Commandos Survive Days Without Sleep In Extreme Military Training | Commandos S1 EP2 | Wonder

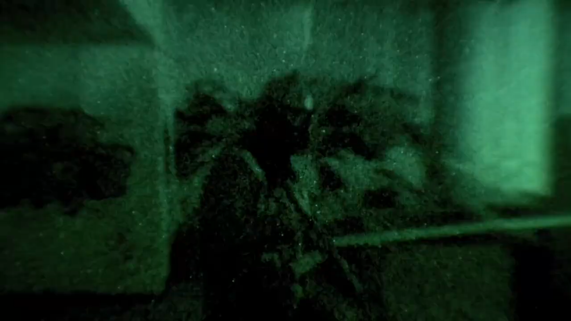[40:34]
Intelligence has indicated that terrorists in the training activity are holding hostages inside.
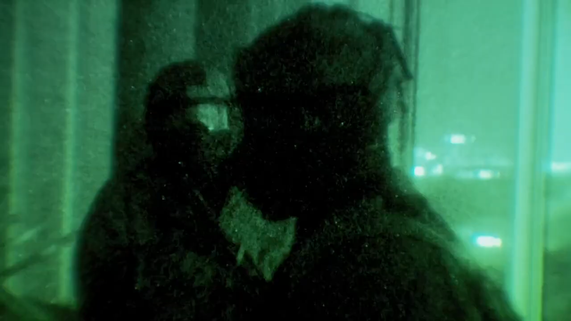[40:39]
And once they've located the threat, they are under orders to capture them and recover the hostages.